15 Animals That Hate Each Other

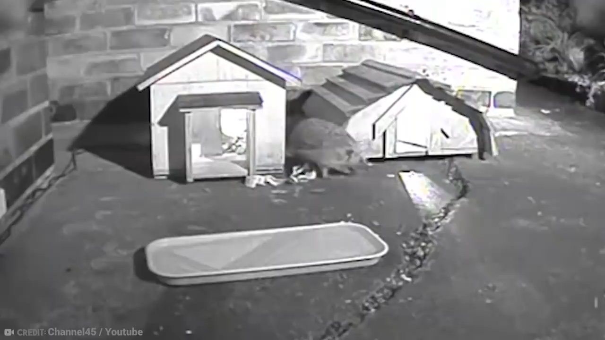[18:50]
Their spines are covered in tiny spikes, and these are used as a defense mechanism when the hedgehog is threatened by a predator.
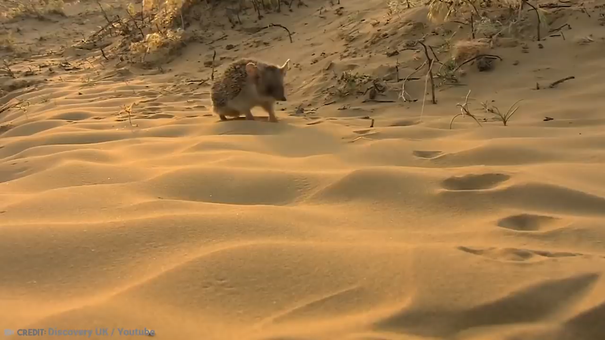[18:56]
They simply roll into a ball and are generally left alone. This can create some confusion for the predator, as this clip shows.
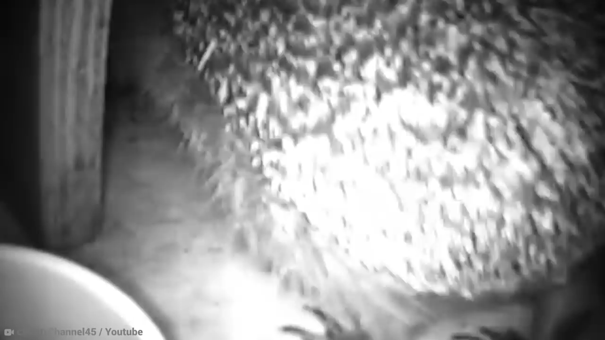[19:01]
Filmed at night using infrared lighting and three cameras,
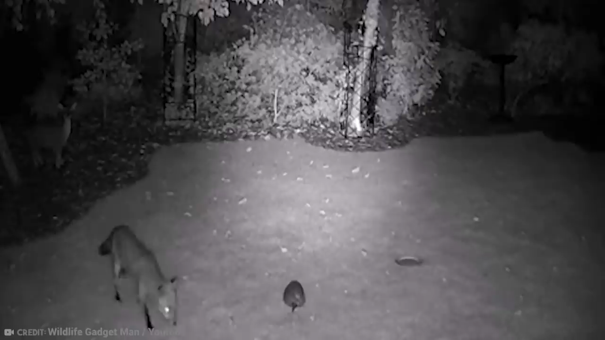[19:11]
we see a hedgehog going about his nightly routine, completely unaware that danger is lurking. A fox is waiting in the shadows, preparing to pounce.
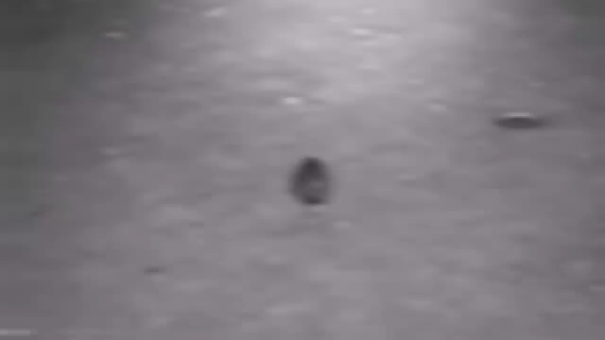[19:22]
An omnivorous mammal, the fox survives on both plant and animal matter, and tonight, he has his sights set on a hedgehog. Although they've been known to sometimes kill and eat hedgehogs,
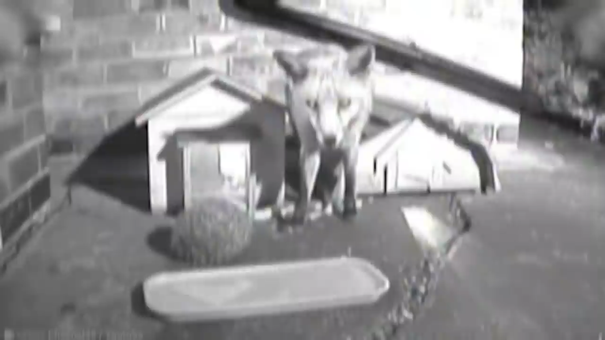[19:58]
Unfortunately, the hedgehog is too quick for him, and all that's left is a ball of spikes.
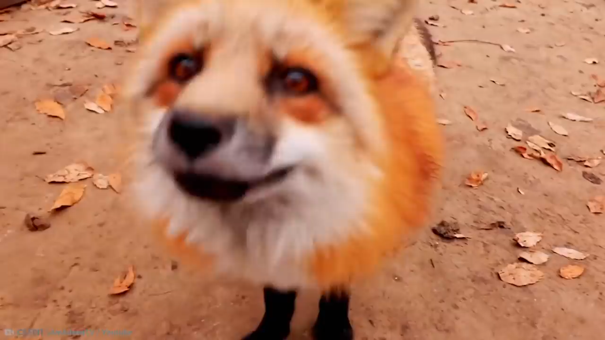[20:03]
The fox looks confused, wondering what happened to the animal that was standing there just moments ago. The poor wee hedgehog is probably trembling in his boots,
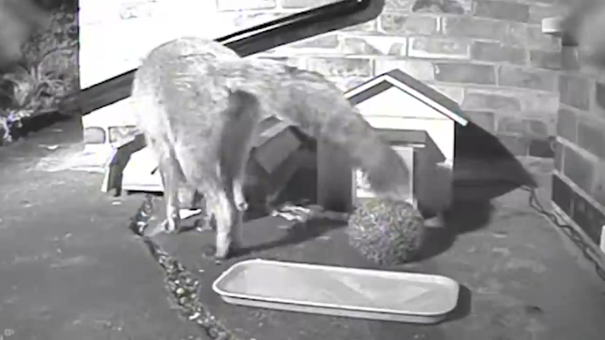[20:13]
but his body armor has done its job, and he'll live to see another day. Number 2. Leopard vs.